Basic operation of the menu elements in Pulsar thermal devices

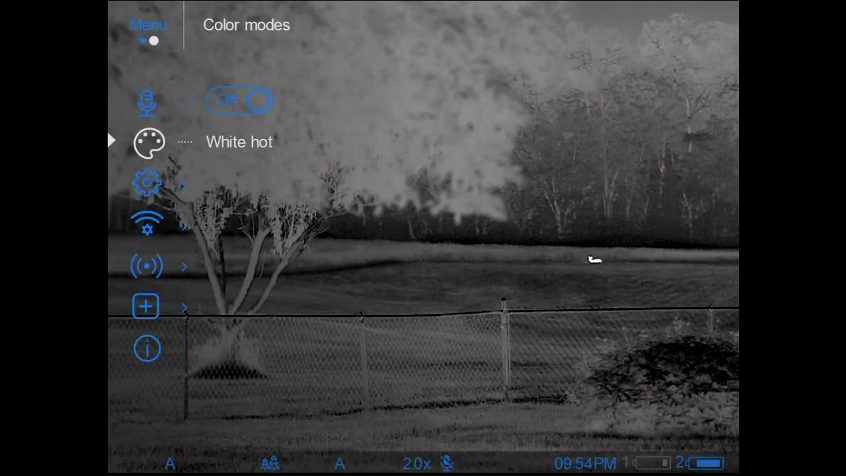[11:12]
So I'd like to give you again an example of that. Let's go here into reticle setup.
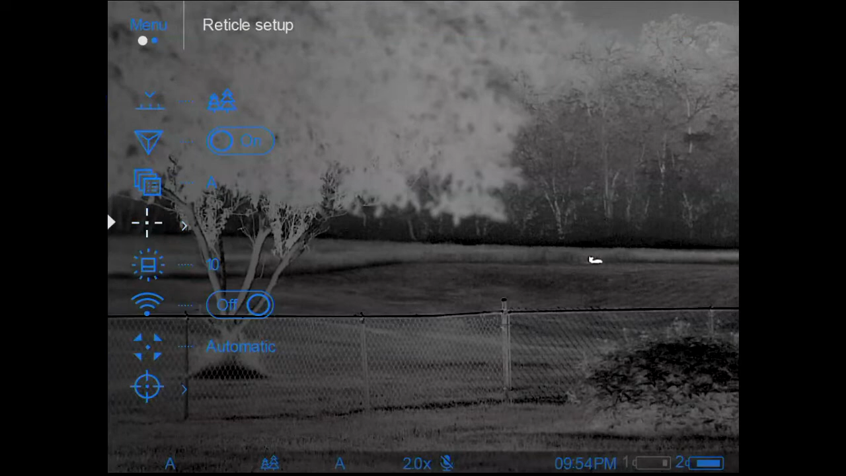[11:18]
We'll go into reticle type and you can see how if I do the long press now to back me out one,
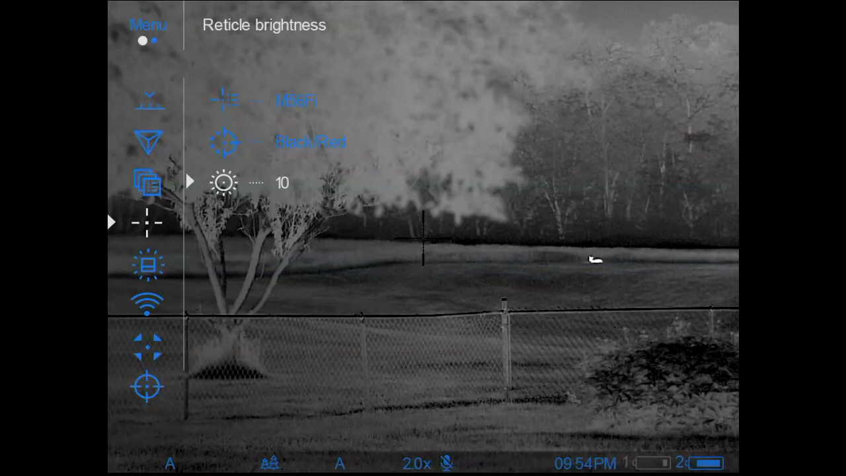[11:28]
but you can see also in there in the sub menu where the triangle is moving around, it's given me the white to indicate along with the triangle,
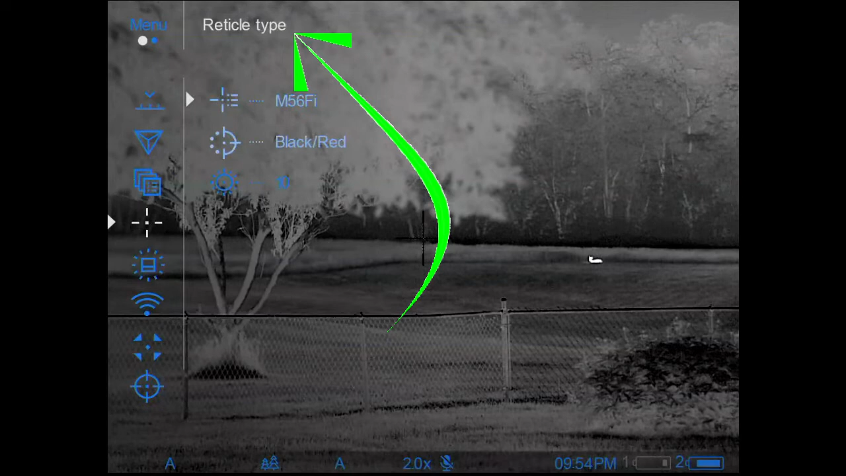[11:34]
but it's telling me what each one of those sub menus are called at that top column. So that's reticle type, reticle color, reticle brightness.
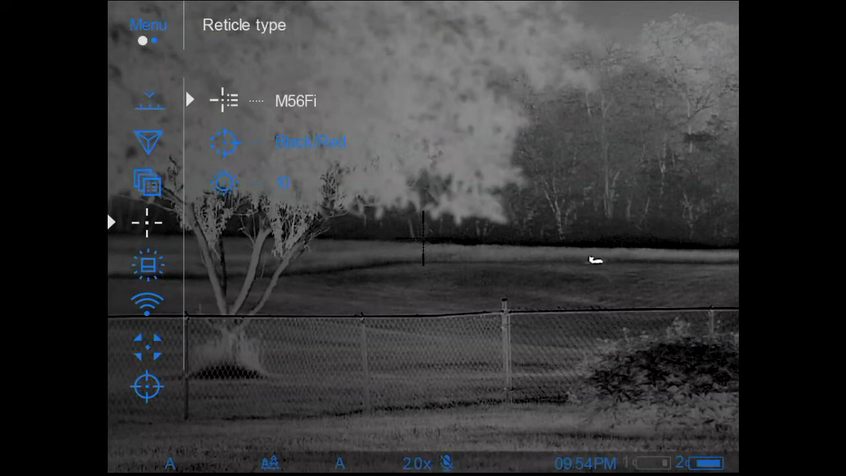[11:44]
So for example, if I want to come in here and switch to a different reticle, I could come in and let's say I want to select that reticle,
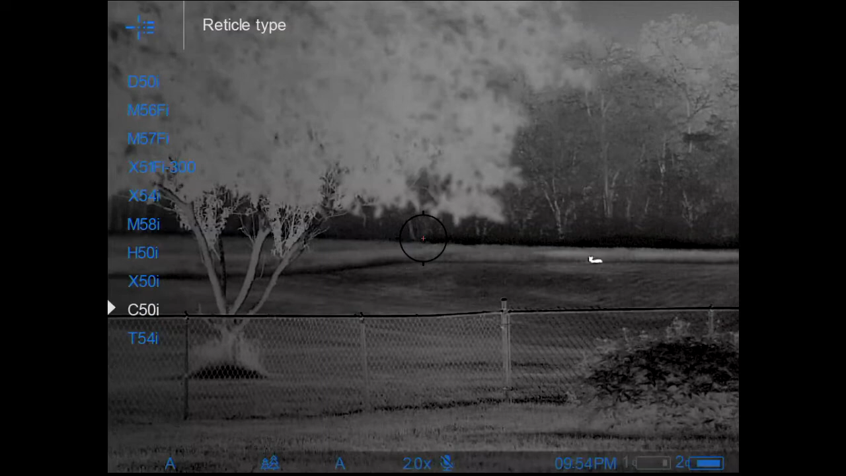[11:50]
short press to select it.
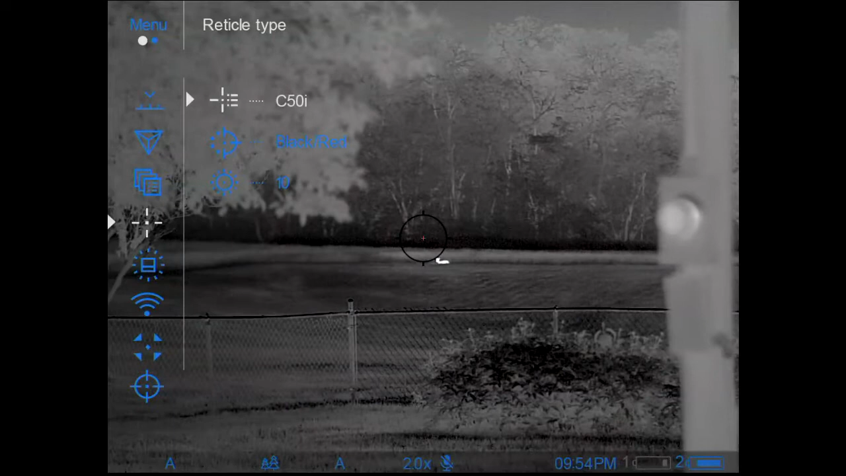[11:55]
And now you can see that I've selected a different reticle, long press to back out of that menu.
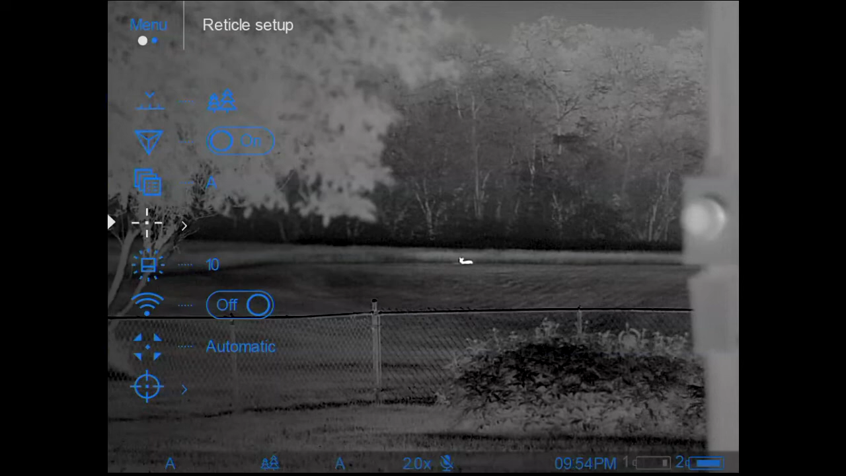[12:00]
If I want to speed things up a bit, another long press will drop me all the way back out. And now I've got that new menu.
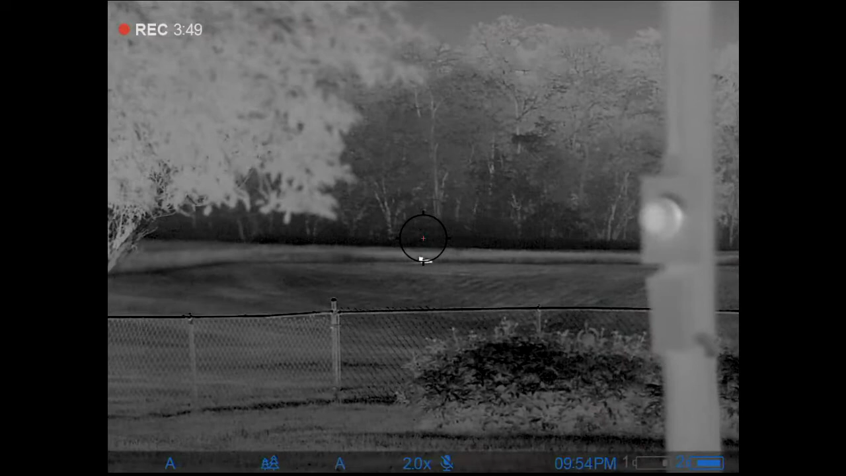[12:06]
So be aware, long press to open that back up that they're obviously at the top there under where it says menu,
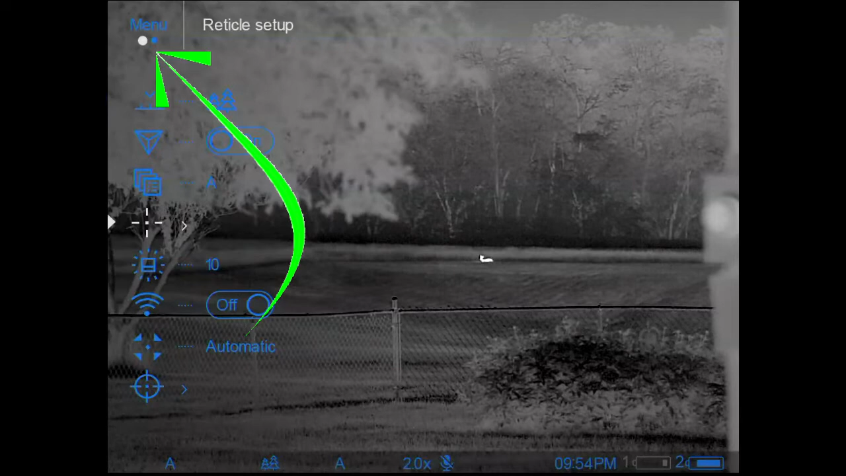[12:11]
you can see the two little circles that indicates that there are two pages to this menu.
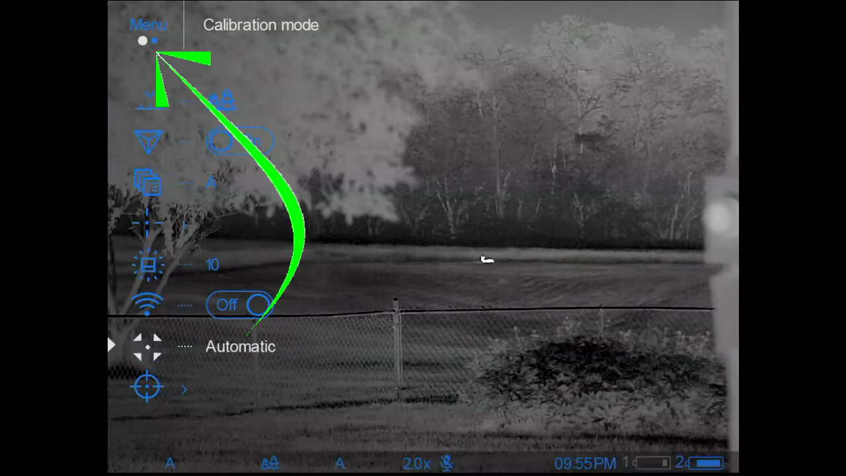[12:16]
So there are more items, but they both operate pretty much exactly the same way.
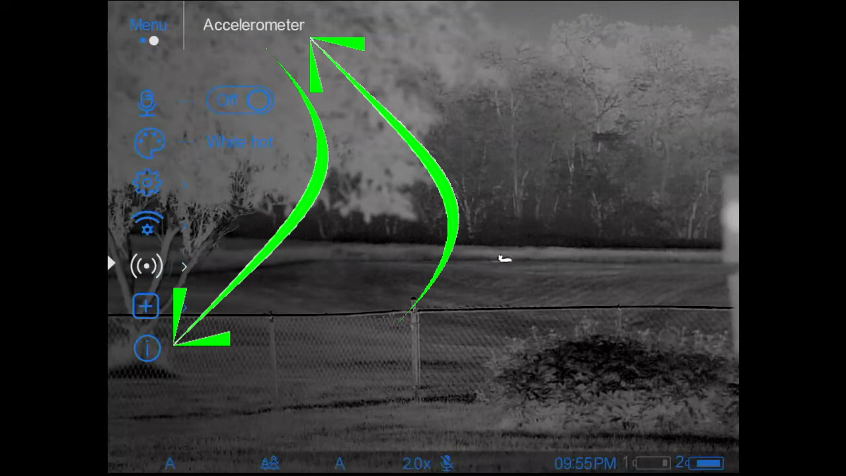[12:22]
This can be a handy one here. This is your device information. If you click on that, it's going to tell you the firmware version you're on, serial number, you know, some basic information for your scope.
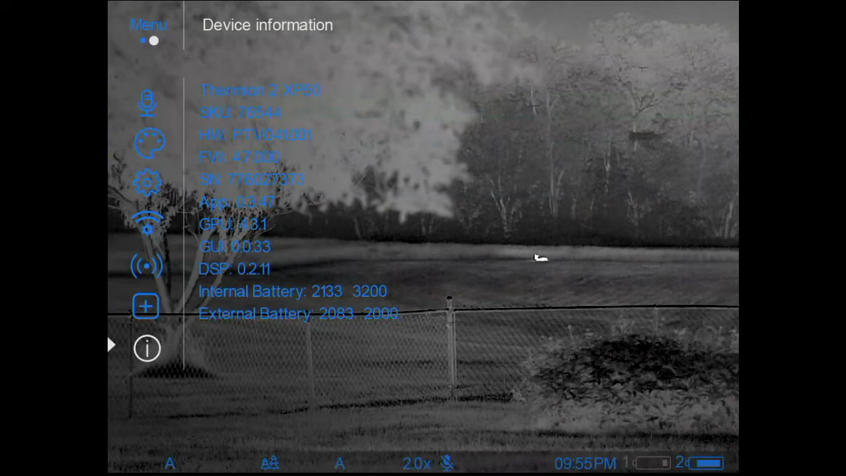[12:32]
So, you know, if you ever need that, just be aware that's where that's at.
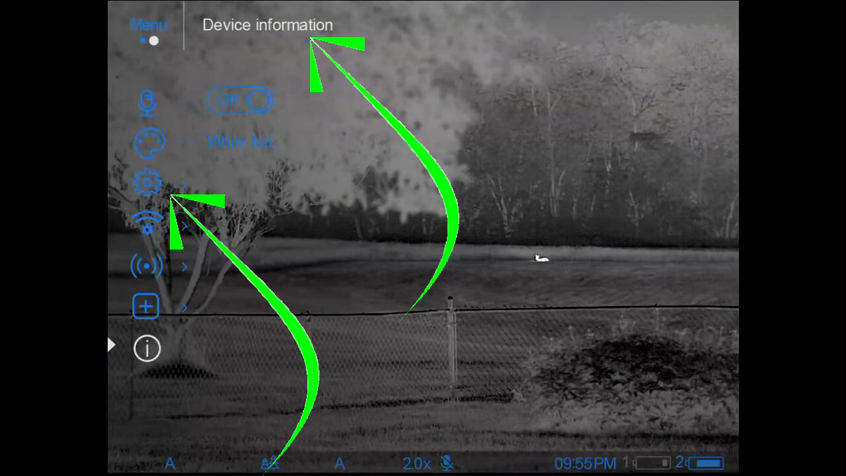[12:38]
Here is the general settings tab, you know, some, some changes in there,
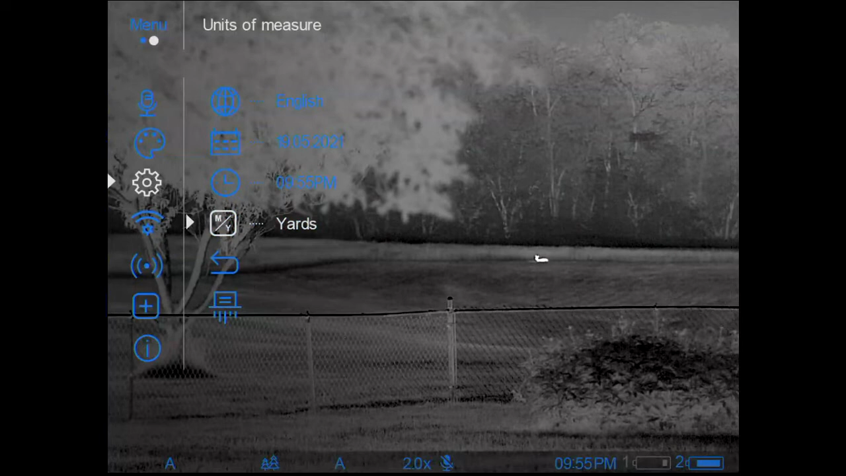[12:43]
but hopefully that'll help you understand how you navigate that menu a little better. We're going to go back inside and I'm going to talk to you a little bit more about just some general operational things.
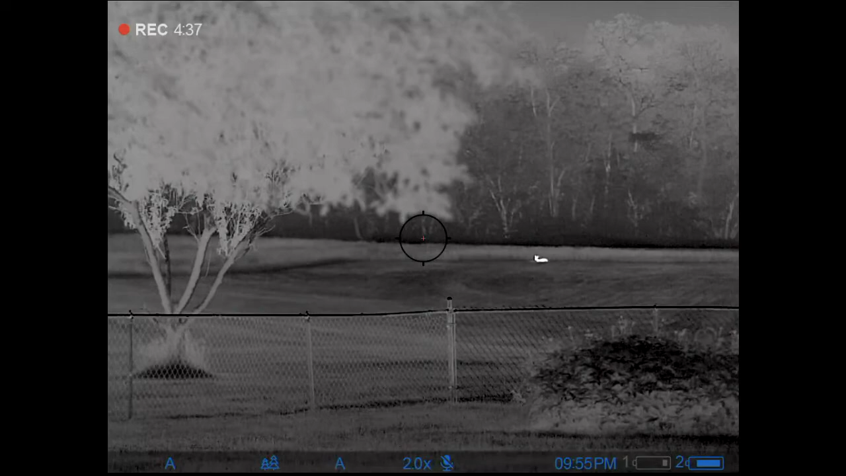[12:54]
We'll be right back with you. Okay. So just one more thing. Now that we're back inside that I would like to bring to your attention that I didn't touch on before,